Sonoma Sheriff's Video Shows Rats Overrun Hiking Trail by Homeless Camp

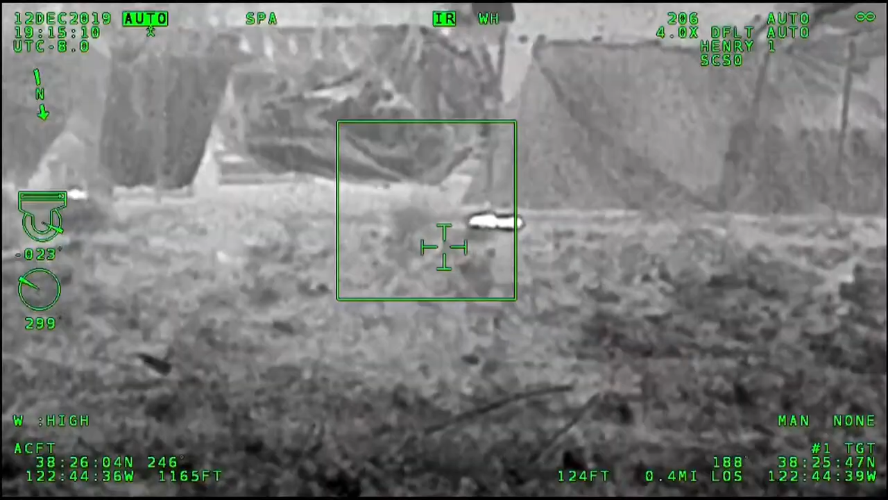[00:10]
I've been living here for 25 years. You know, occasionally we used to have some, but now it's everywhere, and they are huge.
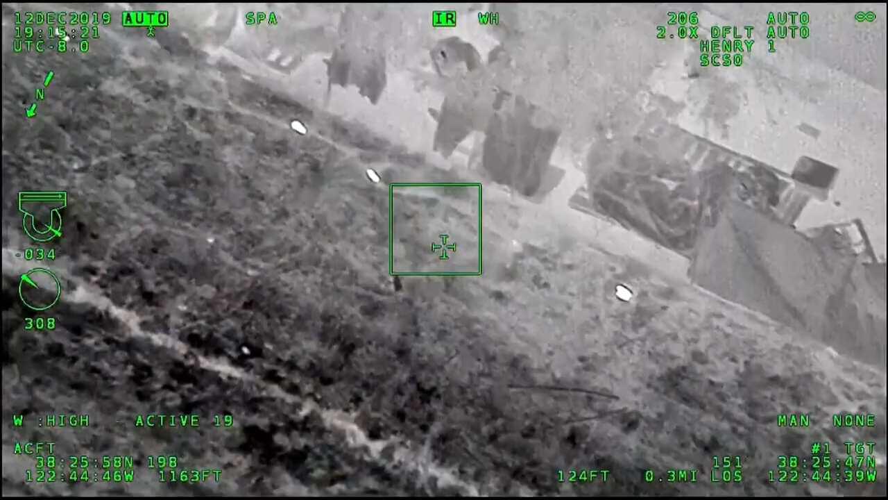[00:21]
Celis Alvarenga is talking about the rats seen here in infrared video taken from the Sonoma County Sheriff's Department helicopter.